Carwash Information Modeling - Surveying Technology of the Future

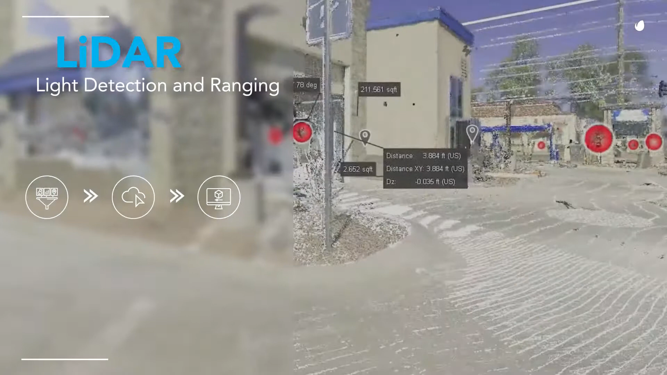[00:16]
This data is then compiled into an accurate 3D model of all surfaces, structures and equipment at your site.
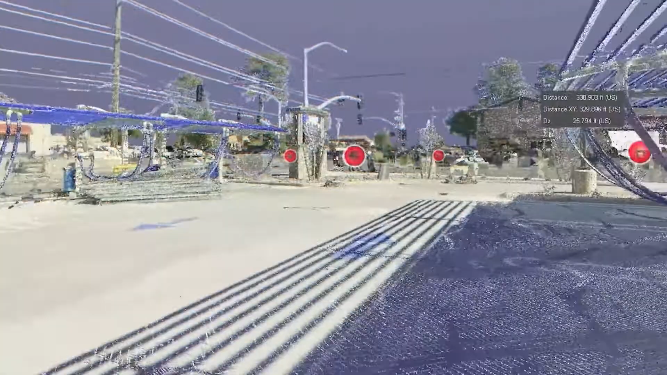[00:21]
SIM allows us to build an accurate map of your sites to scale and with precision in ways that were previously unimaginable.